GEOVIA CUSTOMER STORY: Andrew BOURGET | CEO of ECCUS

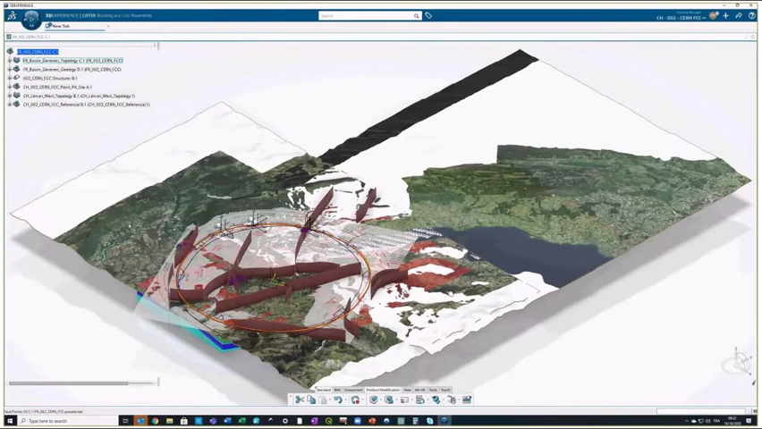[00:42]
ability to geolocalize the environment of the project with large orthophotos and ground modeling capabilities.